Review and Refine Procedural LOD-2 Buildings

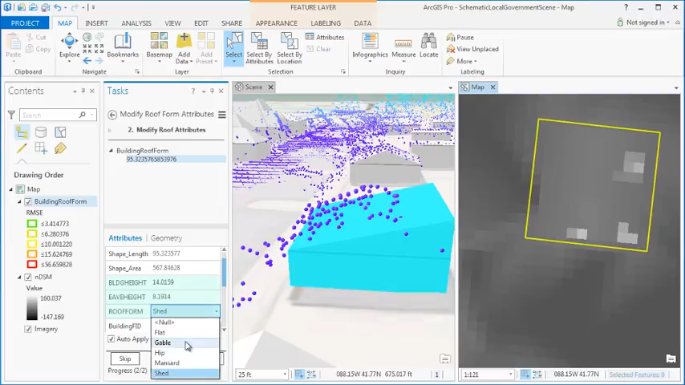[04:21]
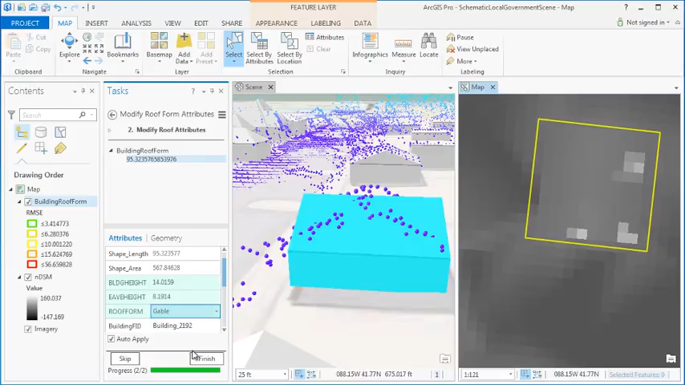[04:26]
But here we see that that's not quite enough as the gable's ridge is going in the wrong direction. To fix this go to the roof direction adjust field and change the 0 to a 1. This changes which edge of the polygon the rule uses as its starting point thus changing the direction that the ridge generates.
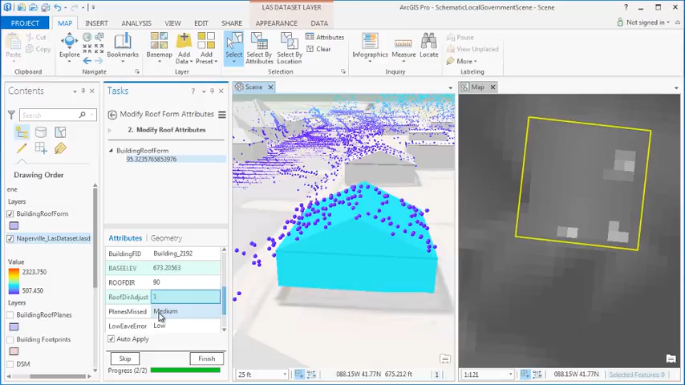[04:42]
In this example you see a roof that is correctly classified as flat and whose
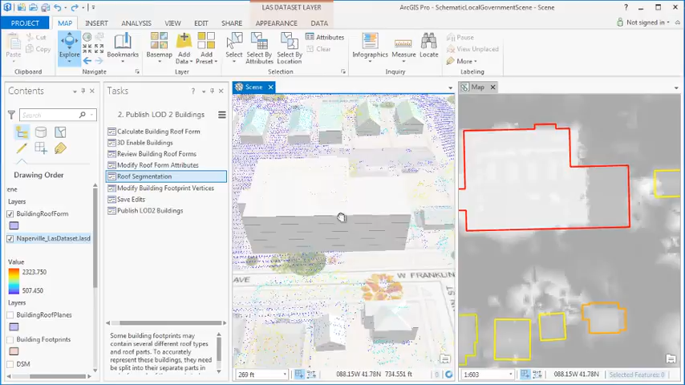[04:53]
height matches the height of the main portion of the building but is off because of this vertical break and this lower portion of the roof structure here.
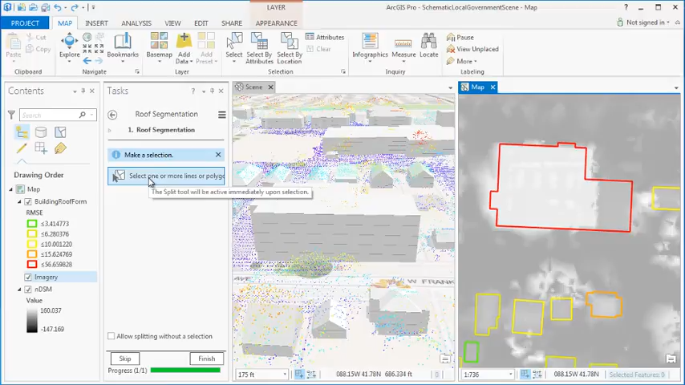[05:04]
So we can go to this roof segmentation task select our building and split along that vertical break there to form two features that represent this building.
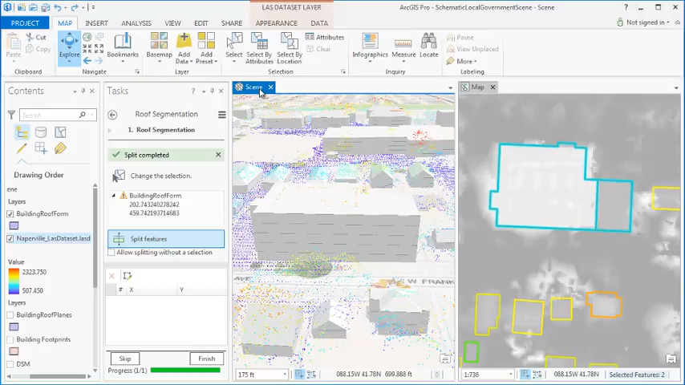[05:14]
Then we can go in turn off our building navigate to the roof points of this area check out the elevation see that it's 698 feet and then subtract
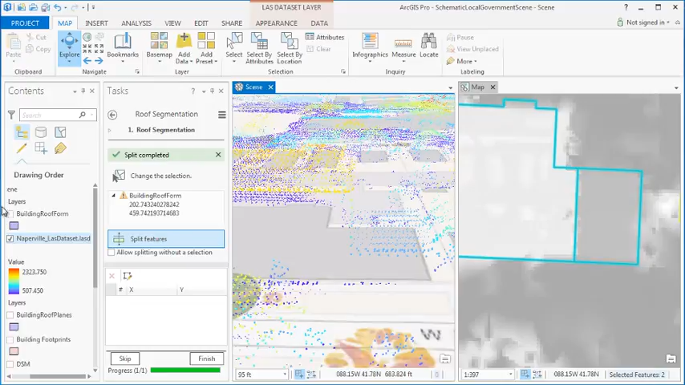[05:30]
from that the base elevation of this building which is 682 feet giving
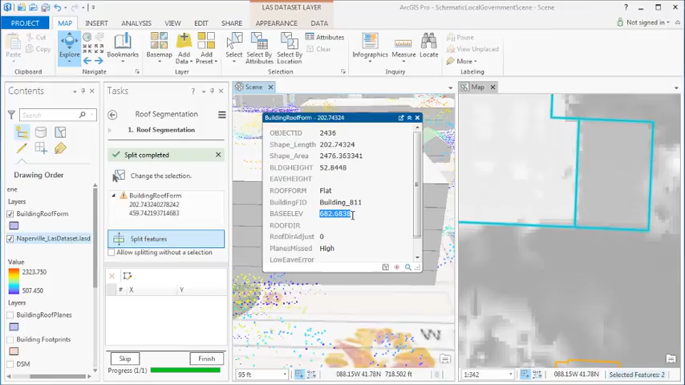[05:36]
us a 16 foot roof and then we can go back to our modify roof
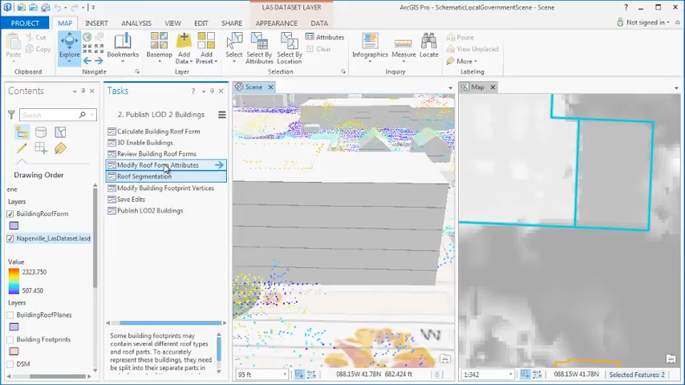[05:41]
form attributes task select the new feature that we've created and just go ahead and update that building height field from 52 down to 16 and then hit apply and you can see that new portion of the building accurately represented here
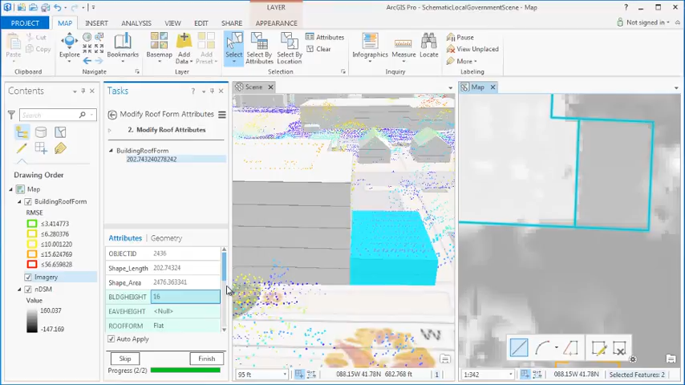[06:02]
we have another incorrectly classified roof type but
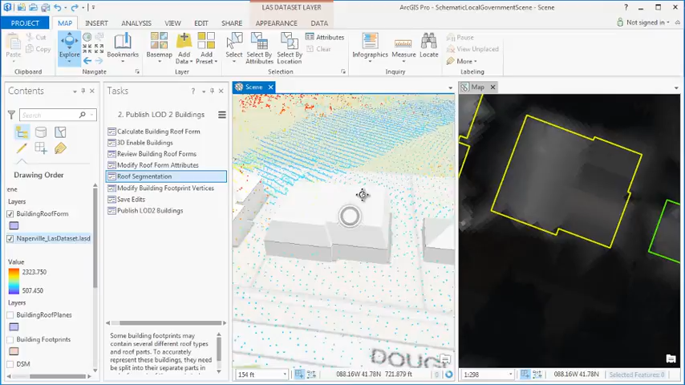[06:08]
the correct roof type in this case is actually two different types within one footprint
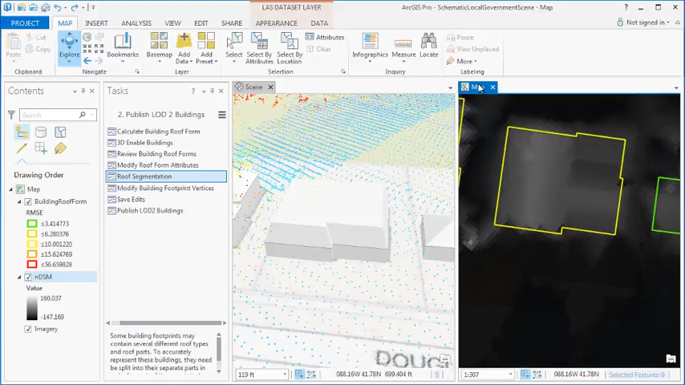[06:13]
go to map view we can increase the transparency of the DSM to show the imagery underneath we can see that this is a cross gable roof with a flat section in the back now we can go to our segmentation tasks step select this building split features and split right along the break where the two different roof types
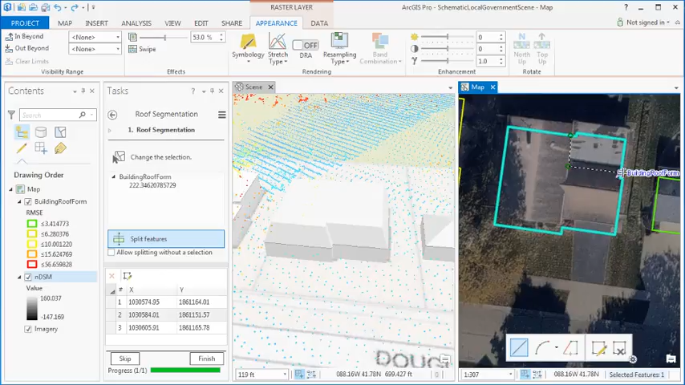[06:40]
change you can see this change update in 3d view and then we can finish that step go back to our modify roof attributes step select our new feature change that roof type to flat this
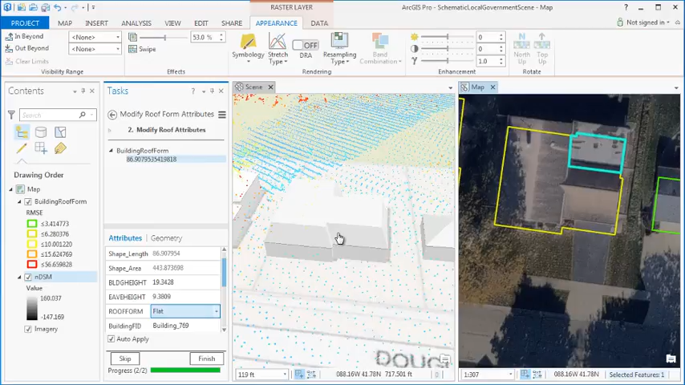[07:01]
will generate automatically down to that that you pipe that we had before so that is correct no need to change the height and then we can select that
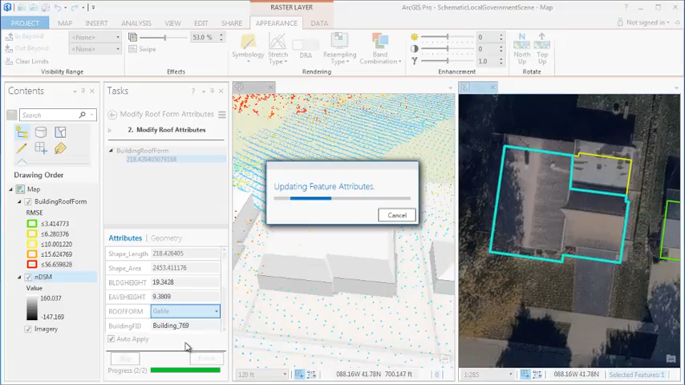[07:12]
old feature and change that to gable and we can see that that much more closely resembles the LIDAR
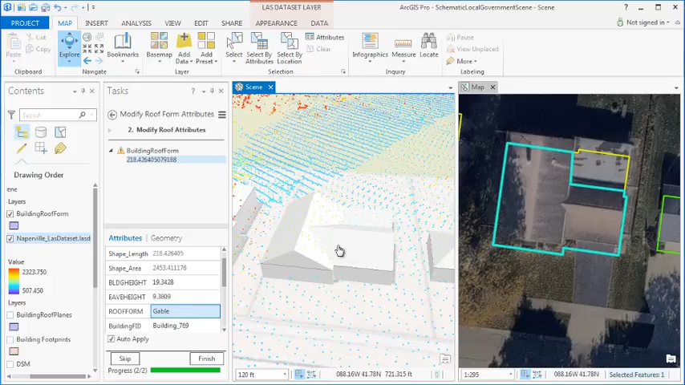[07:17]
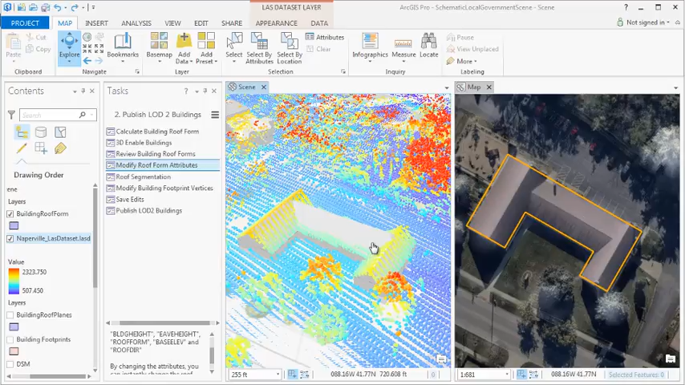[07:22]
in this last example we see a building output that is really quite close to reality but looking closely we see that the middle gable ridge is actually well below where it's
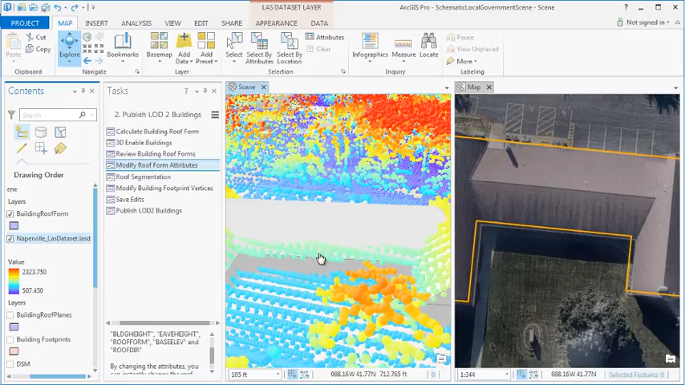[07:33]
being modeled here but since this is a parametric model we cannot change one check sections